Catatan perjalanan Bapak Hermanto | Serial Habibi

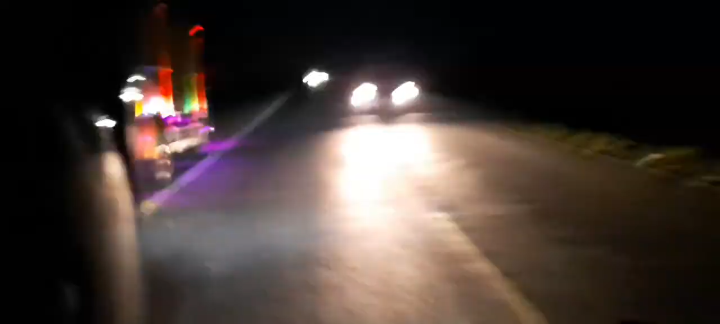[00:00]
pulang malam, gelap, nggak ada ojek,
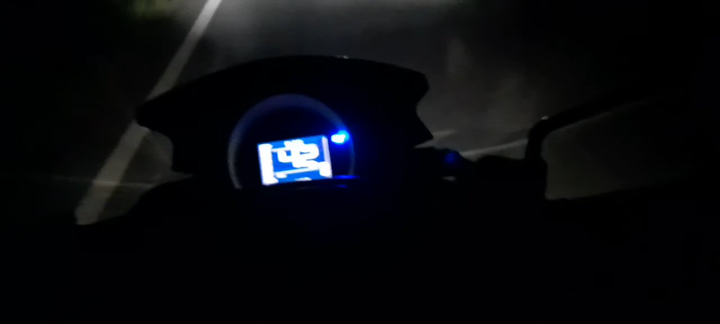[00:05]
nggak ada ojek, tambah ngojek ini, aduh,
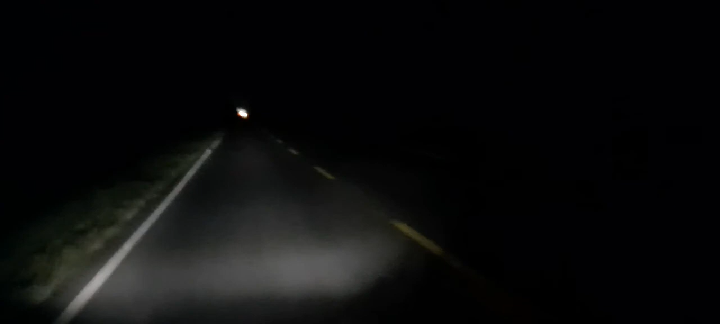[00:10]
ngering liatnya kanan kiri ini, gelap, gelap, gelap, gelap. Jalan ini adalah jalan Sutami, jalan yang rutin dilalui bapak kalau kerja malam. Jadi berangkat jam 4 sore, pulang jam 12 malam, atau berangkat jam 7 malam,
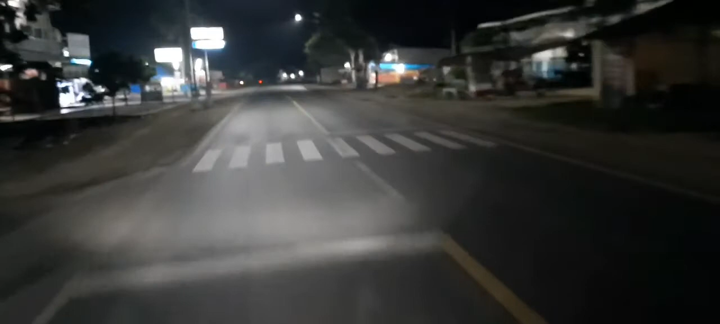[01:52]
kanan kiri ada lampu, ada Alfamart, Indomaret, pasar ya. Daerah ini daerah pasar, lumayan lah satu desa di sini,
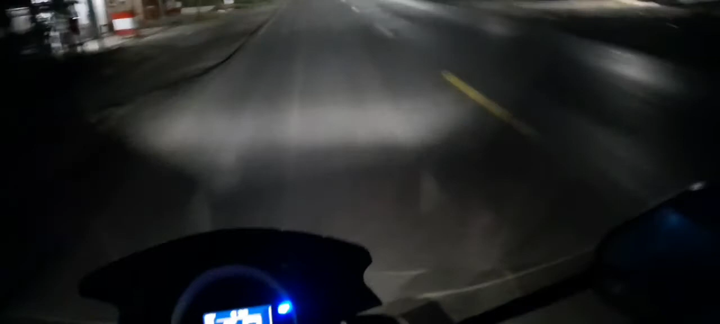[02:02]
banyak kendaraan, masih ada kehidupan lah. Kebayang nggak kalau jam 12 malam lewat sini?
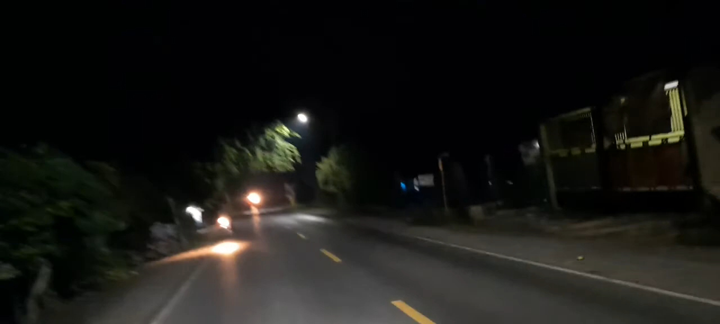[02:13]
Aduh, ibu aja yang di rumah nggak bisa tidur kalau bapak belum pulang. Nah ini masuk Kebun Rambung lagi, kebun karet lagi, sepi lagi. Ini kebun karet yang kedua, nggak ada penerangan sama sekali, sepi, sepi, sepi dan sepi. Waduh, gelap. Apalagi nggak ada bulan purnama.
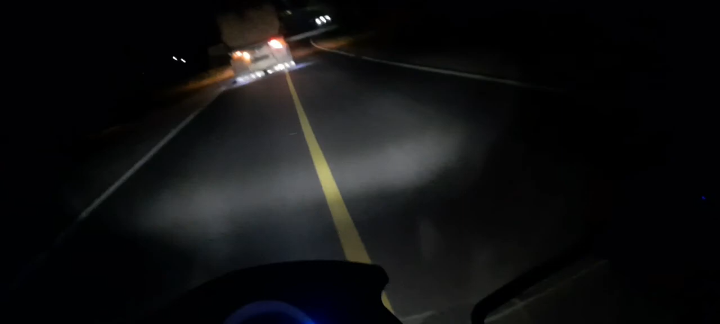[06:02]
Ini kayaknya sudah masuk Berhan. Di sini ada pos polisi dan mulai ada lampu di sini, ada lampu jalan. Ini baru setahun lah baru ada lampu jalan kayaknya di Berhan. Makanya Bapak bilang Berhan sudah jadi kota karena sudah ada lampu jalan. Lumayan lah, berapa titik lampu. Nah, terus ini Pasar Berhan. Dah deket rumahnya.